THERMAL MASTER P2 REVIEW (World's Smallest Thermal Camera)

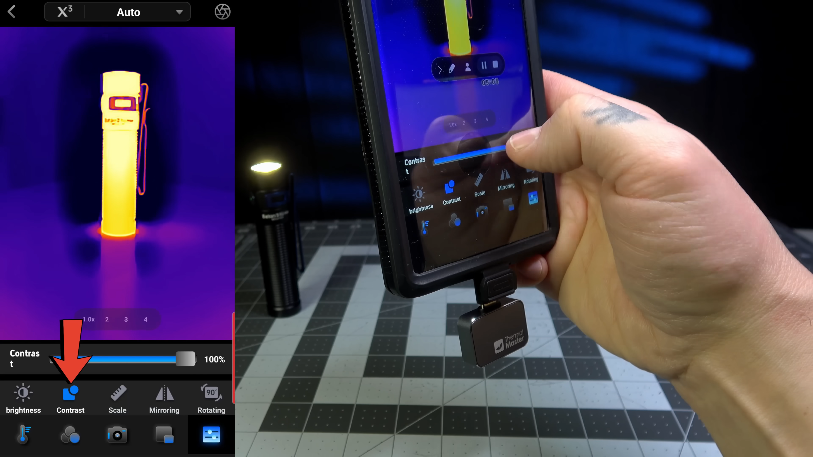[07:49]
I leave that all the way up because that kind of gives you good depth of field.
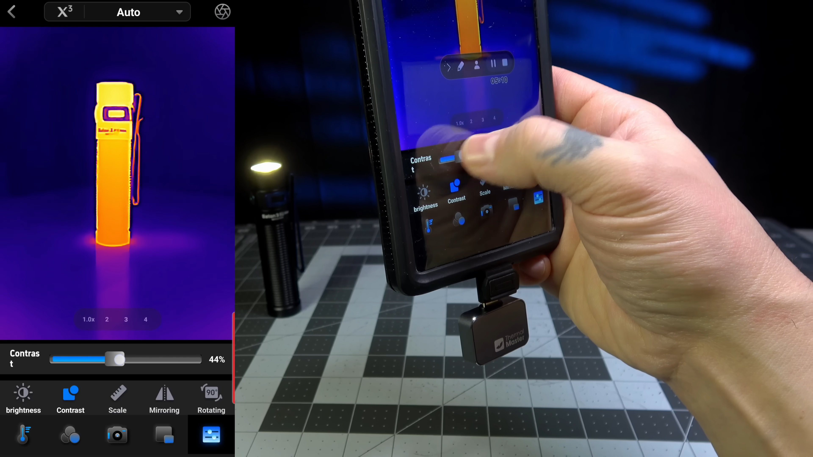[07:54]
So you're going to be able to see a little bit more that's on in the background,
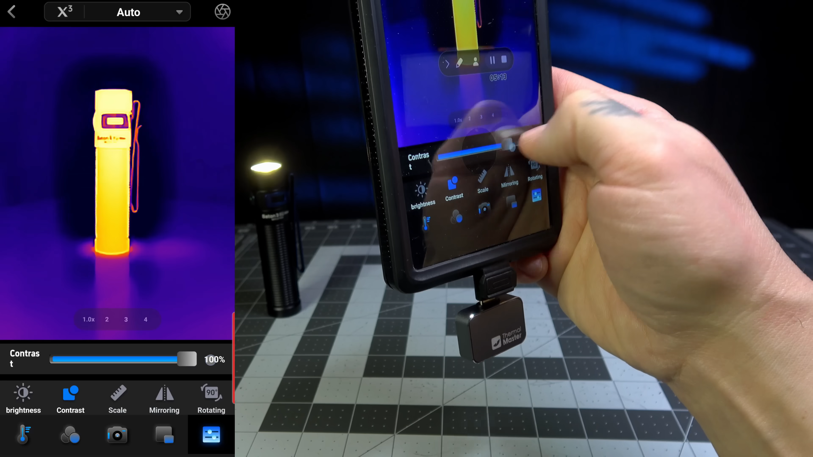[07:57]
the cold spots and the hot spots. If you put it right down to the 50% mark, you're going to see basically just more of the hot, which is fine.
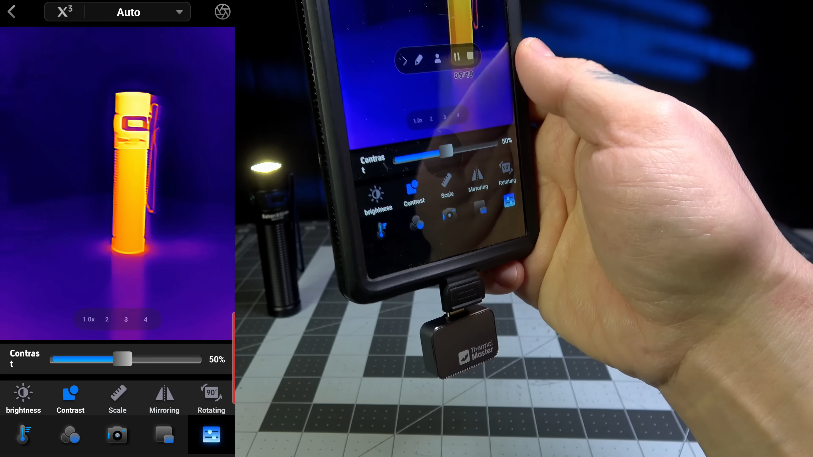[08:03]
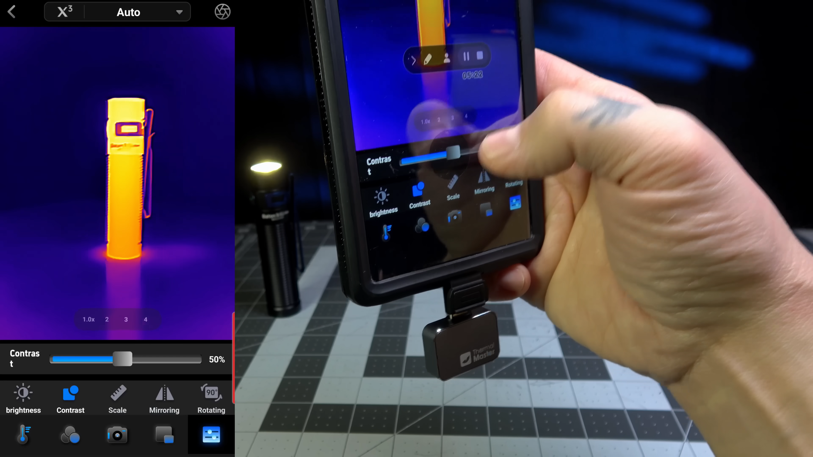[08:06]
That's, that's what you want. But I leave it all the way up because I'm crazy. Then you have your scale.
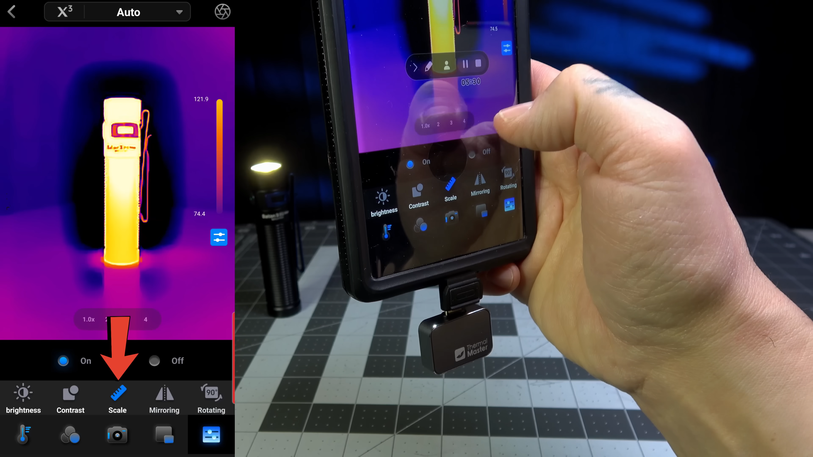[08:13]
You can turn it on or off. That's going to give you your parameters here on the side.
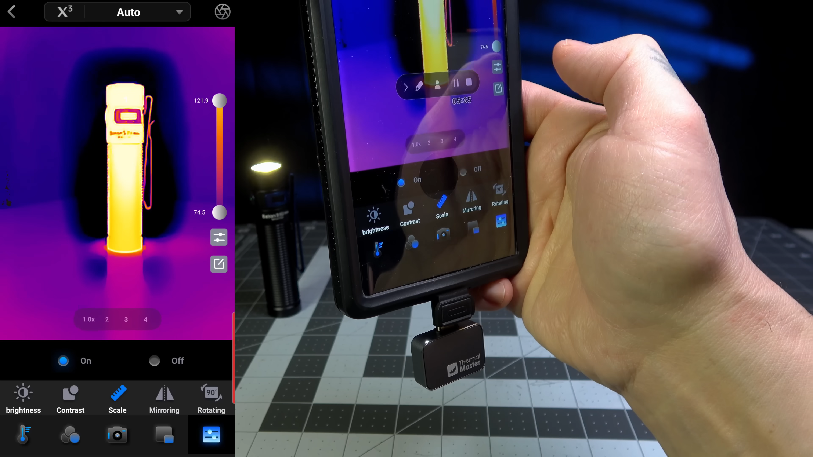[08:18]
And then there's an option to detect just specific parameters.
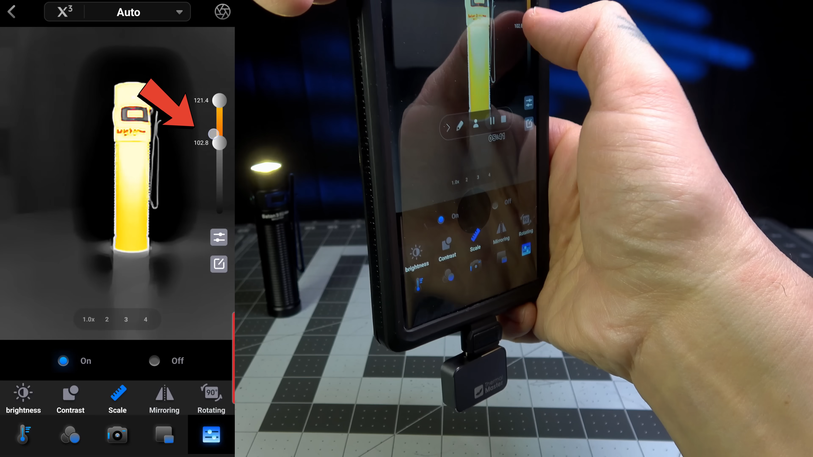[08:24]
So you can go ahead and adjust that by touching the screen and changing that as well.
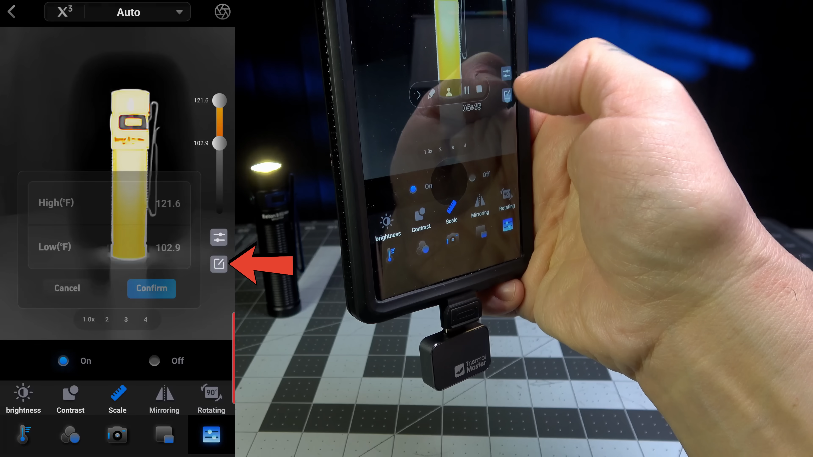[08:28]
On screen: scale top 121.6°F, scale bottom 102.9°F
If you don't want to use that, you can go back, but you can also select very specific parameters, which I like.
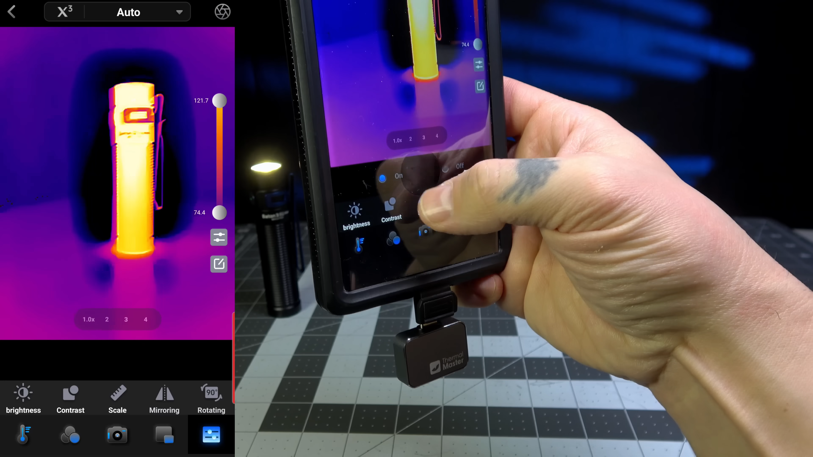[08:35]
And of course there's mirroring, which changes and it changes the degree and everything like that.
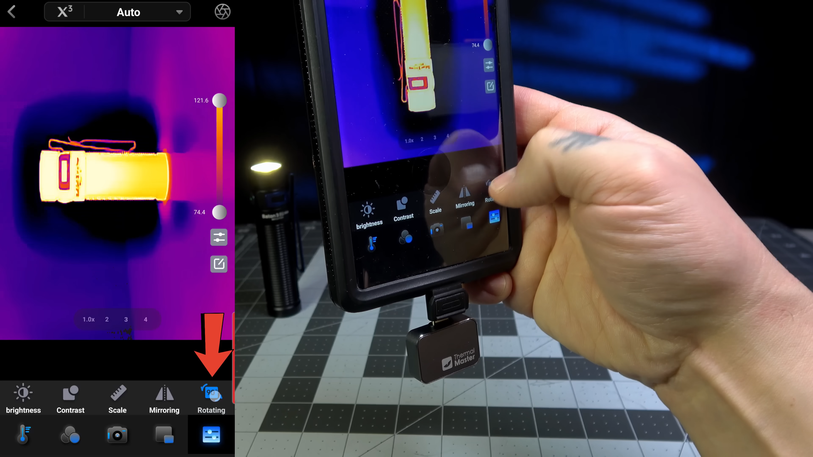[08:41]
So you can just go ahead and press those buttons. And that's what that looks like as well.
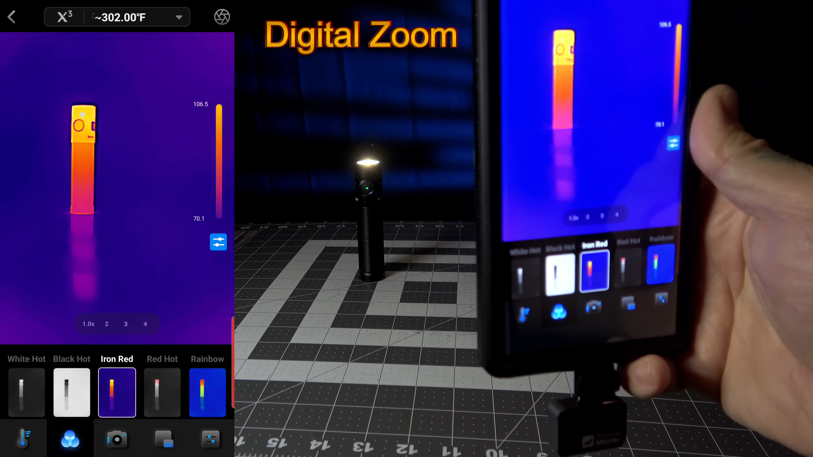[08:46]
Also, another feature that I wanted to take note of here is that you can actually zoom in